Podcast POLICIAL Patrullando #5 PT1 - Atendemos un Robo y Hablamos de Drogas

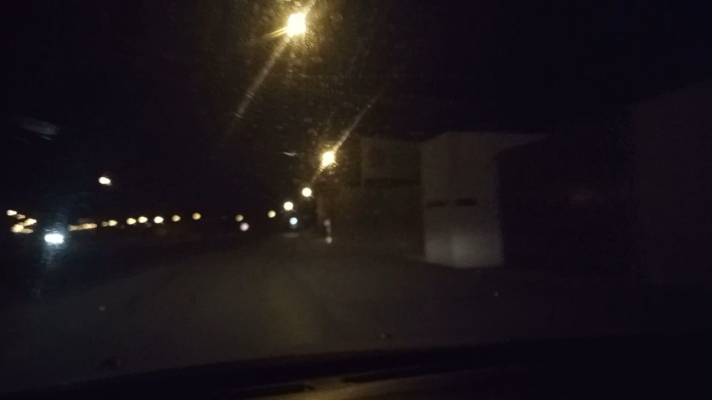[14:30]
A ver, en estos momentos están viendo la parte... No sé por qué, tengo que pausar el video a fuerzas. Para cambiar la cámara. No puedo cambiarla mientras grabo, no sé por qué. Pero bueno, vamos a prender estas luces.
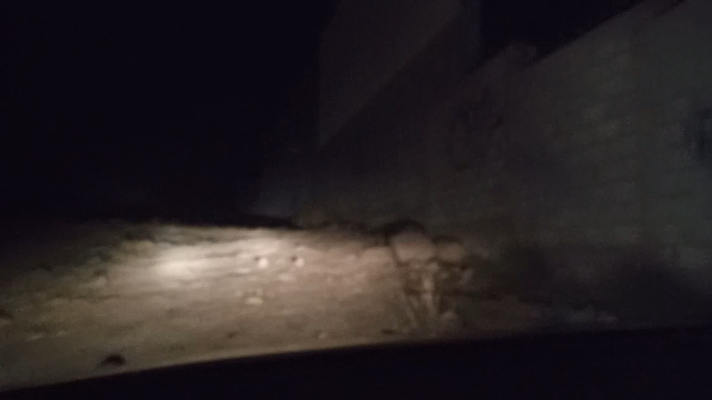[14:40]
Vamos a apagar mi luz interior. Vamos a prender las luces de la unidad, laterales y frontales, para más iluminación. Y bueno, no se ve nada, no
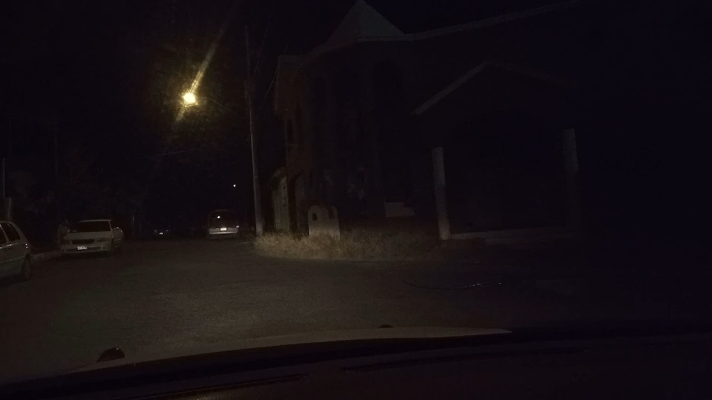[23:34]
Bueno, la casa abandonada en cuestión es la que pueden ver aquí bueno, enfrente suyo. No está ni tan a la derecha, está enfrente suyo. Así que vamos a ver qué hay en el interior. De hecho, me los voy a traer conmigo.